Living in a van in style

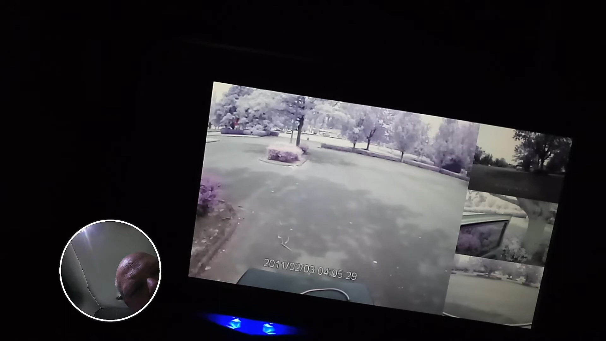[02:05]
there's you can see my generator box right there from the back and you got so you can lay in bed and you can see everything that goes on in
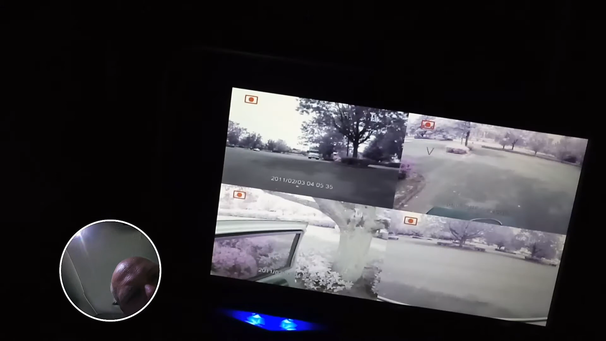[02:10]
front of you and now you can see all the the red LED the lights that came on that means everything is recording right now so yeah then I got my big